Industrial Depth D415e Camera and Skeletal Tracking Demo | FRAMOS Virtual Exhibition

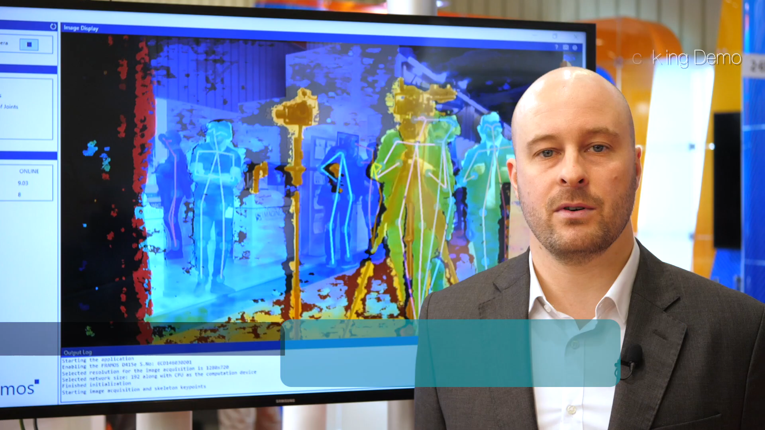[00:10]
This demo showcases the Framos D415E industrial depth camera bundled with the Cubemars Skeleton Tracking SDK.
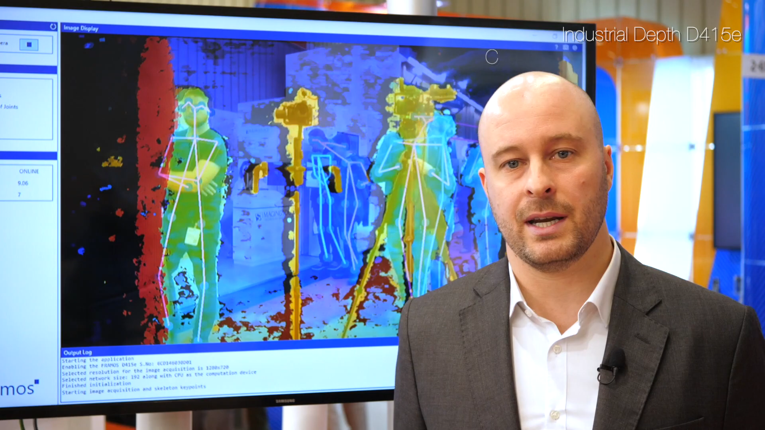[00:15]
The Framos D415E is based on the Intel RealSense D415
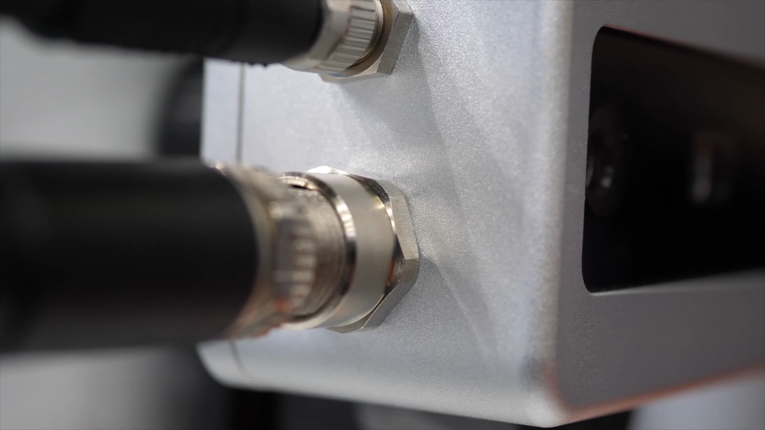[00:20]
and offers the same industrial grade features as its brother the D435E.
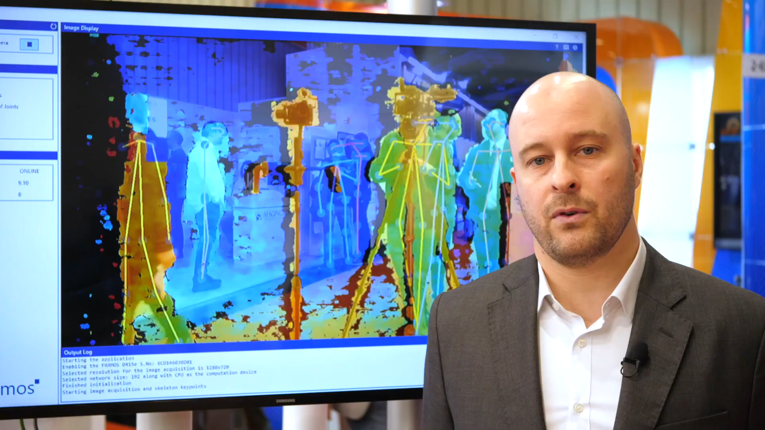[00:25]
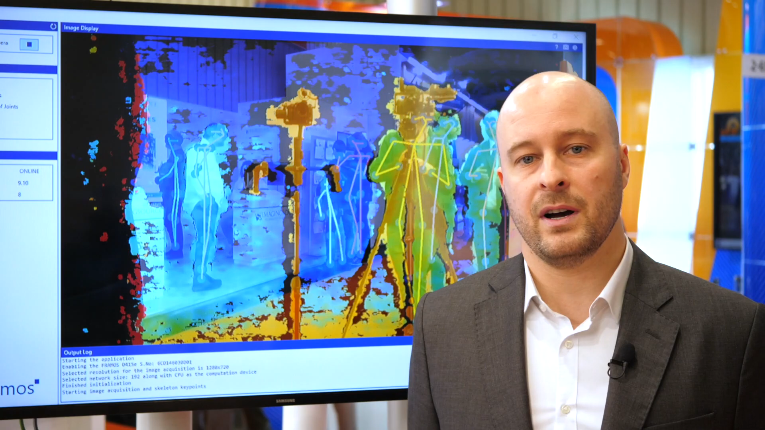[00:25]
The Cubemars Skeleton Tracking offers a fast and simple way from image to human post estimation with 18 joints.
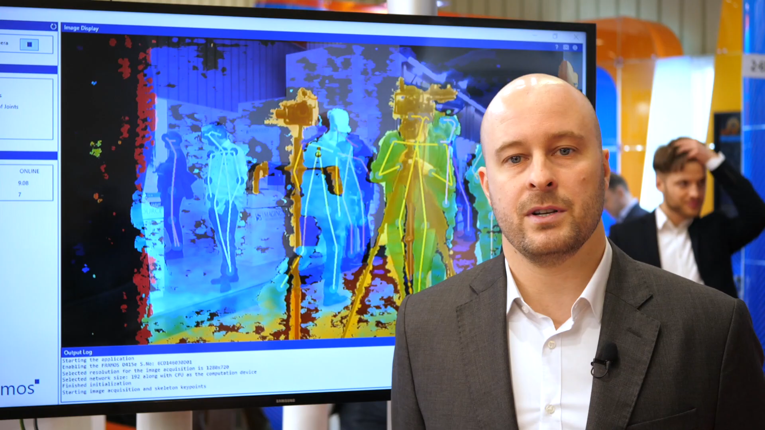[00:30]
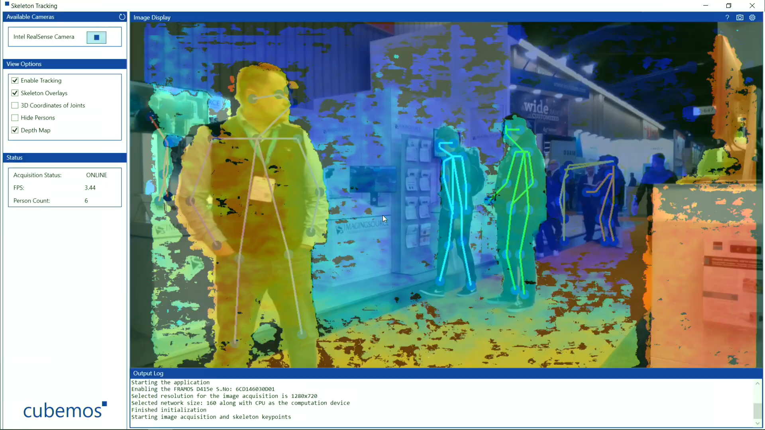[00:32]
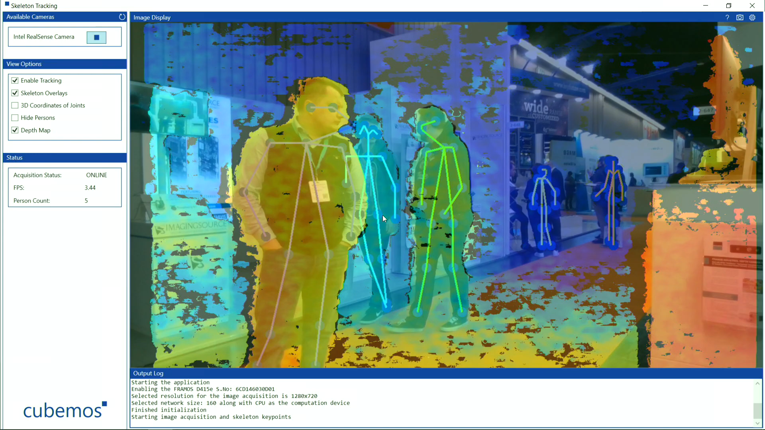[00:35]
Each skeleton is assigned a unique ID and can be tracked in 2D and 3D over time.